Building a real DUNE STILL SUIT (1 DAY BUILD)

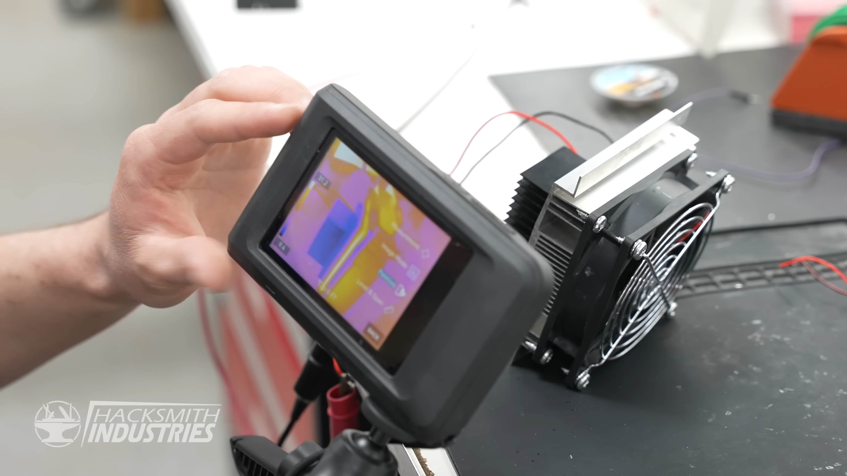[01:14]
And the other side, you can see it's turning nice and dark blue. You can start seeing condensation forming on the surface of that.